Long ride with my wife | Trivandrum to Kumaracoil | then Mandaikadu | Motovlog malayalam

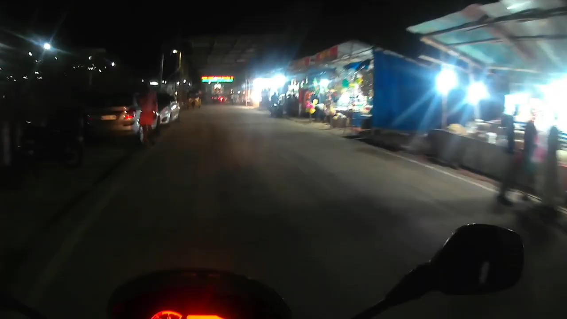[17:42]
അങ്ങനെ മണ്ടക്കാട് ദേവക്ഷേത്രത്തായി ഇവിടെ വണ്ടി ഇവിടെ പാർക്ക് ചെയ്യാൻ അടിപൊളിയല്ലേ.
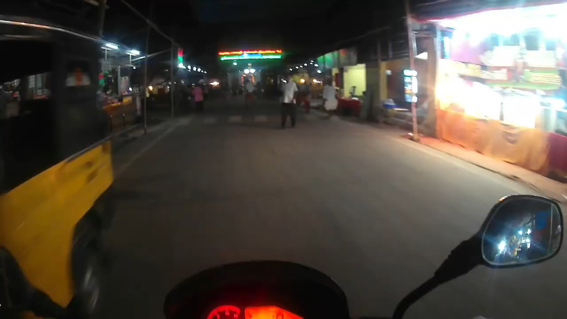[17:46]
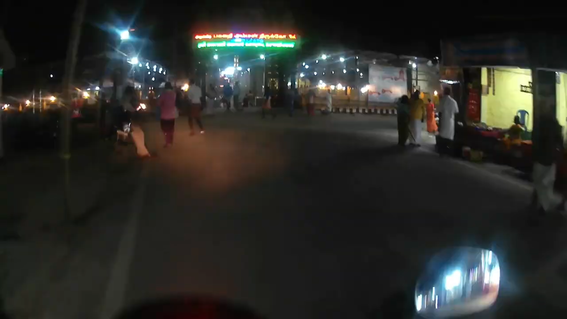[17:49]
അരുൾമികു ഭഗവതി അമ്മൻ തിരുക്കോവിൽ ശ്രീ ഭഗവതി അമ്മൻ ക്ഷേത്രം മണ്ടക്കാട്.
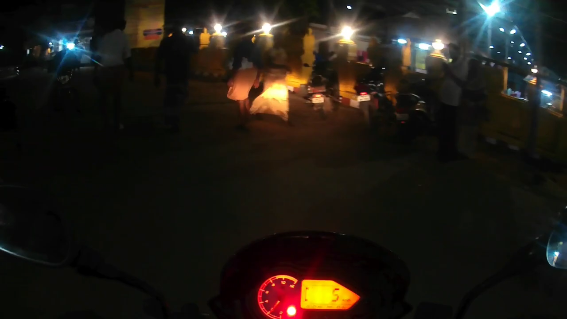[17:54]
നമുക്ക് ഇങ്ങോട്ട് മാറ്റി പാർക്ക് ചെയ്യാം വണ്ടി കൊണ്ട്.
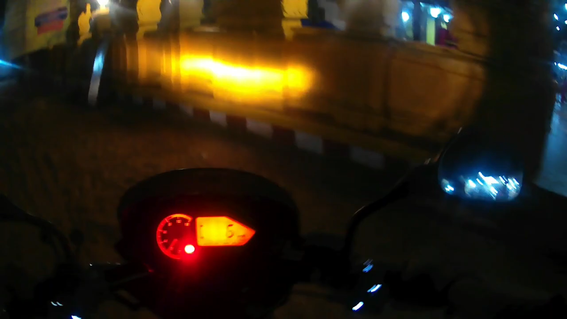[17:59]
ഈ സൈഡിലടാ അല്ലേ, ഓ മണലിൽ പൂന്തി പോണു വണ്ടി. അങ്ങനെ നമ്മൾ മണ്ടക്കാട് കോവിലെത്തി.